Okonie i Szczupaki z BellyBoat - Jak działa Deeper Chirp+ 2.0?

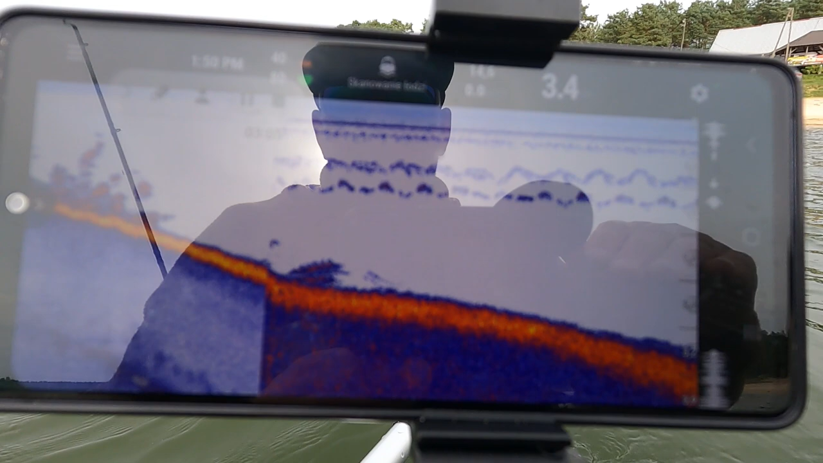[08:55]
gdzie kończy się łąka, robi się bardzo fajny spadek i myślę, że tutaj będzie można troszeczkę porzeźbić. Tak mniej więcej wyglądają funkcje dippera. Z takich fajnych informacji, jeżeli chodzi o właśnie ten model Chirp Plus 2.0, to przede wszystkim ma on lepszy zasięg, to szczególnie dla tych z was, którzy łowią z brzegu. Jest to bodajże 120 metrów, poprzednia wersja miała chyba 100 metrów. W tym modelu mamy również batymetrię. Ja jej póki co nie używam, bo ML bardzo dobrze zna ten zbiornik,
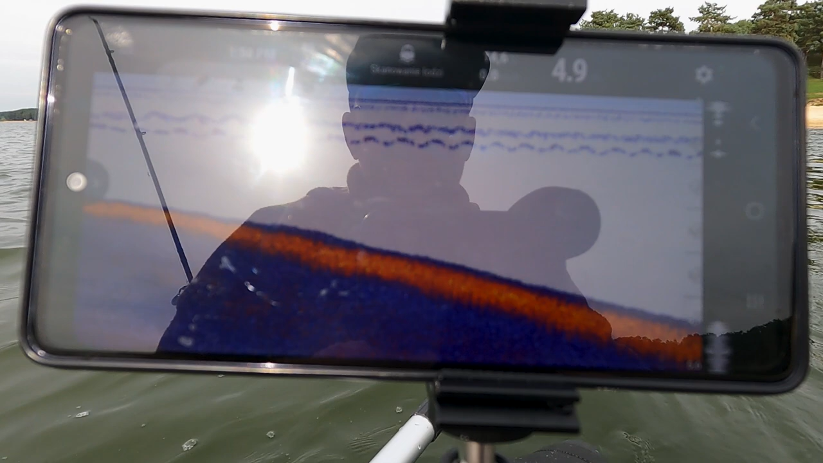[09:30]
ja zresztą też tutaj byłem, więc raczej skaczemy po miejscówkach, które znamy, ale gdybym w ogóle nie znał wody, to wtedy bez problemu na podstawie batymetrii. Jest bardzo, bardzo dużo jezior z Polski tutaj w tej bazie, mógłbym sobie jakieś potencjalne miejscówki namierzyć.
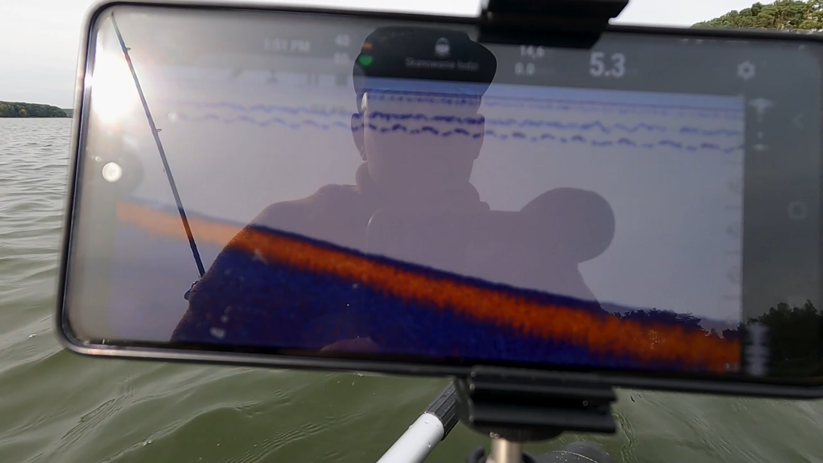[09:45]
Ja już biorę się za łowienie, bo już wypłynąłem naprawdę daleko,
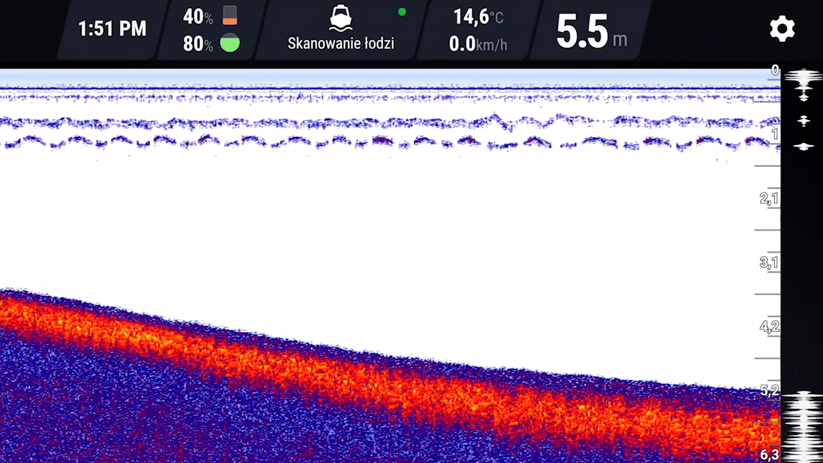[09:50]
On screen: depth 5.5 m, water 14.6°C, speed 0.0 km/h
ponad 5 metrów i totalnie nic się tutaj nie dzieje, więc zawracam sobie i zaraz wrócę gdzieś w okolice tej łąki, w okolice tego kantu i mam nadzieję, że coś tam będzie mi dane wyrzeźbić.